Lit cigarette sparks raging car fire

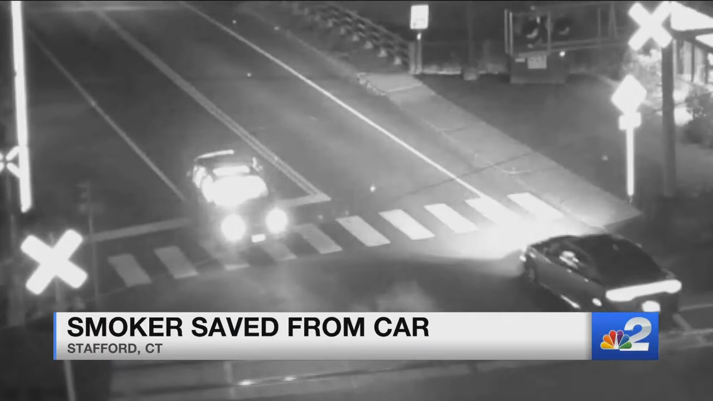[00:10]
We're going to take you to Connecticut now, where a lit cigarette sparks a raging fire inside that car, and then there's a large explosion. That sent giant flames shooting into the air. The driver of a nearby car, passing by, pulled over to help the man inside. There was a little hump, and that's when the gas can went over, and I could hear it like oozing out, going tush,